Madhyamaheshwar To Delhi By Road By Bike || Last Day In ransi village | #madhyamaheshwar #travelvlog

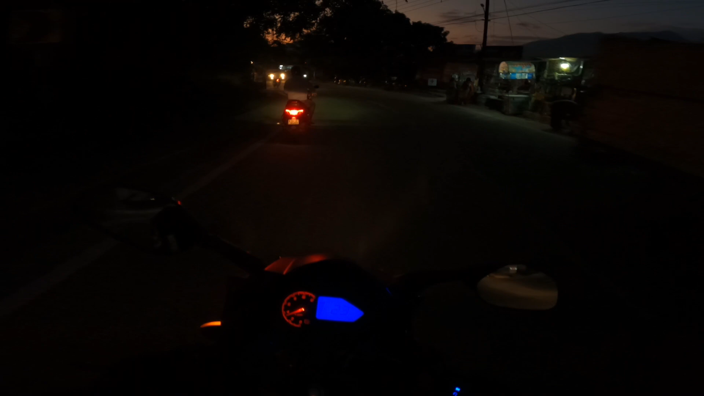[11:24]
बाकी निकल गए श्रीनगर से होते हुए आगे को, तो ये श्रीनगर है,
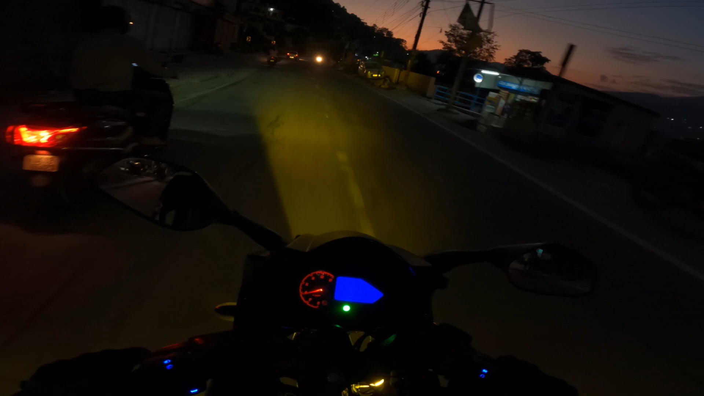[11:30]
तो निकलते हैं अब, तो बाइक की लाइट जला दिया, अब आपको साफ दिखाई दे रहा होगा रोड पे, अभी आगे जाएंगे, अभी तो यहाँ लाइट है तो अंधेरे वाली जगह में और साफ दिखाई देगा, तो श्रीनगर से आगे निकलते हैं, फिर
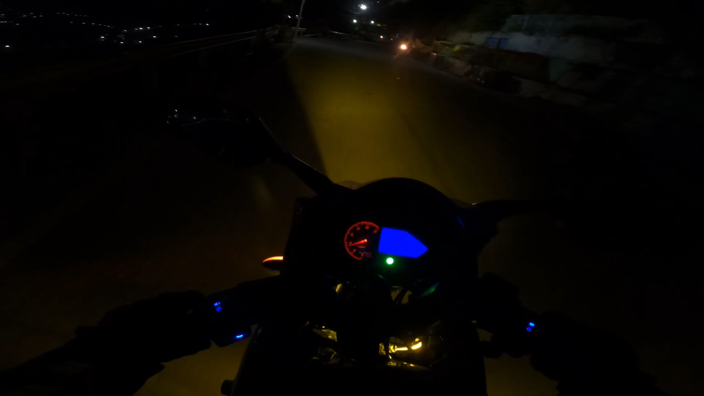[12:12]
तो काफ़ी और यस अभी यहाँ से हरिद्वार होगा 90 से 100 किलोमीटर के आसपास है, तो उसको भी कवर करते हैं, तो लगभग शायद 10 बज जाएंगे, तो हरिद्वार 93 किलोमीटर दिखा रहा है यहाँ से।
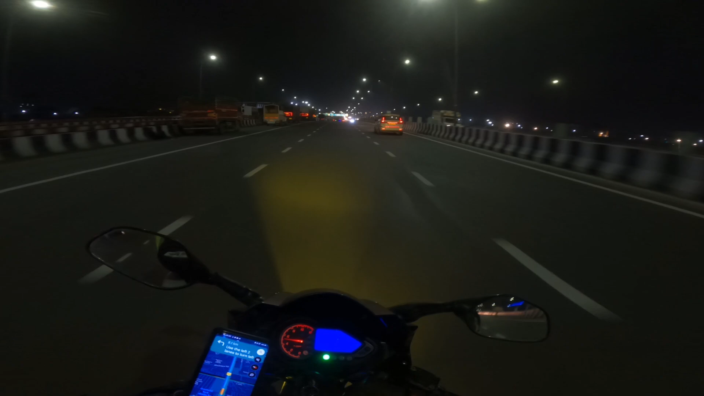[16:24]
सो गाइस, दिल्ली लगभग पहुँच गए, ये सरायकाले गाँव को सीधा है, आश्रम सीधा है, इंडिया गेट की तरफ को जा रहा है उसका।